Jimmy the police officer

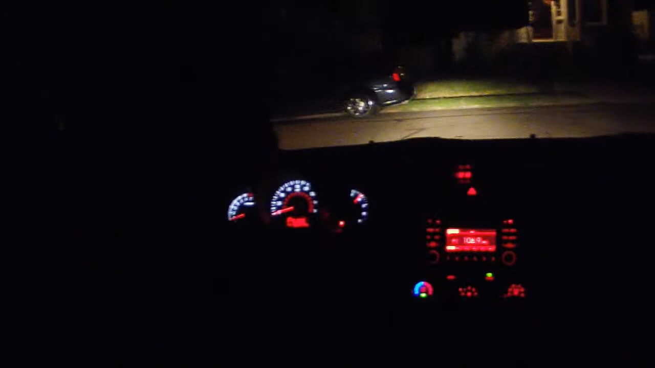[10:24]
They're going. Jeez. They're getting away. Shit. Oh, no. Fuck. Oh, man. God. This is my first police chase. Look at them. I got this. No belts here. Oh, no. Oh, no. They're get down.
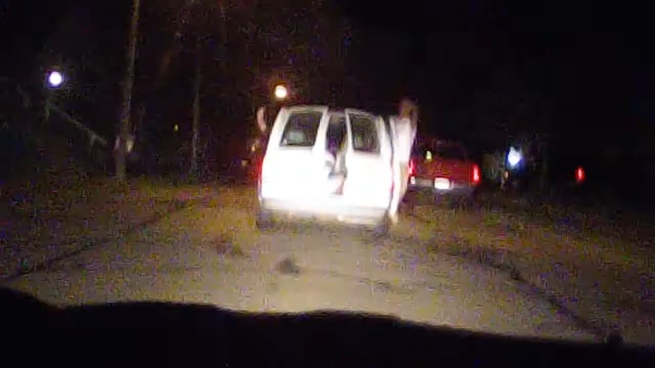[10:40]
They're flipping us off. Music, music, music. Oh, damn it, they're shooting. Under fire. He's in the back.
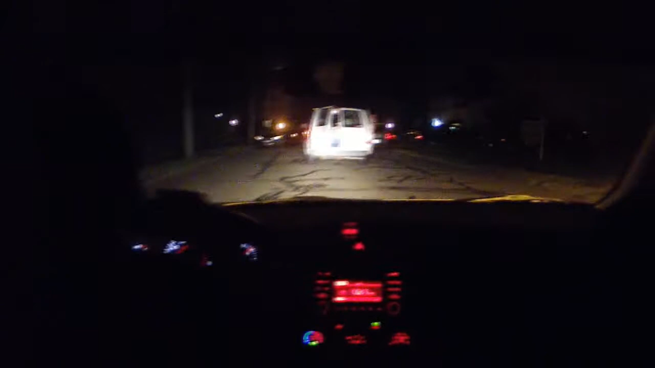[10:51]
They're flicking us off. Oh, God. I think he's peeing out of the side. I got a tire.
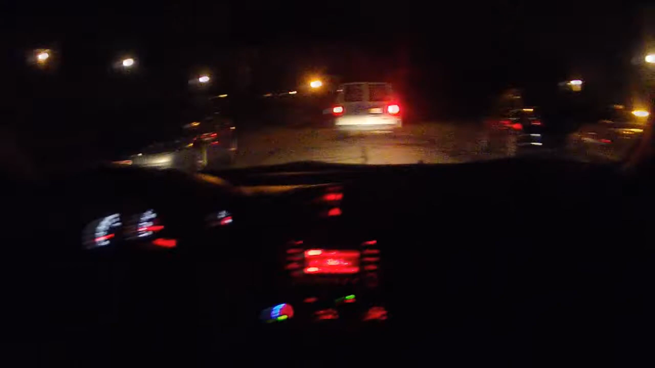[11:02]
How fast are we going? Does he have a turning signal on? This guy sucks at driving. Hey, he used his turn signal, but he's going like 60 miles per hour. Oh no! Get down! Oh, whoa! You gotta stop, look, left, right, left. Oh, okay. Whoa, hard G turn.
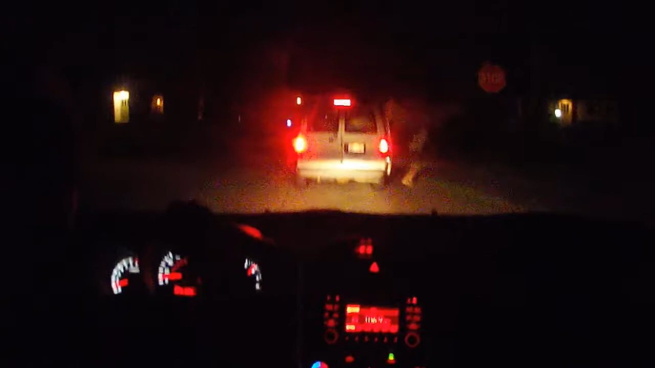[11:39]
Is he running away? Get out! Oh shit, under fire!